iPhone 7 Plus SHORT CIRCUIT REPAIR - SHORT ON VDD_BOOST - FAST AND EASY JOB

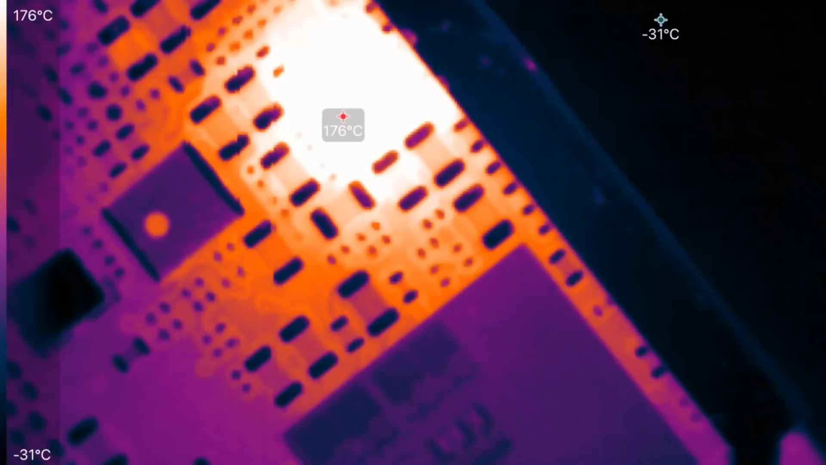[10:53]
On screen: spot 176°C, min -31°C, scale top 176°C, scale bottom -31°C
wonderful it's a short on vdd boost and you see the cap
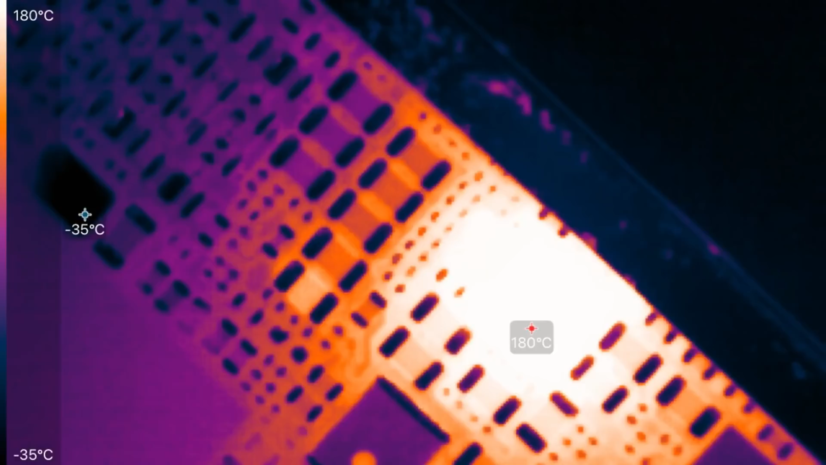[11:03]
On screen: scale top 180°C, scale bottom -35°C
great on thermal imager great the corrosion on the on the bottom must be longer so here i will move it away but here you can see the problem